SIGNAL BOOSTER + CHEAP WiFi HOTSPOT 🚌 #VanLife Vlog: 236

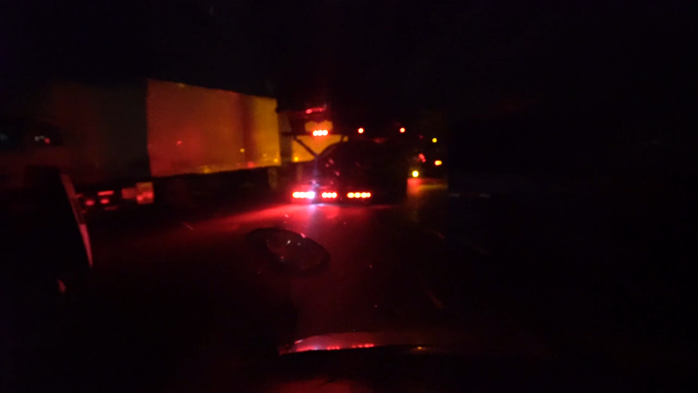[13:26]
I'm just parked next to a bunch of trucks on a side street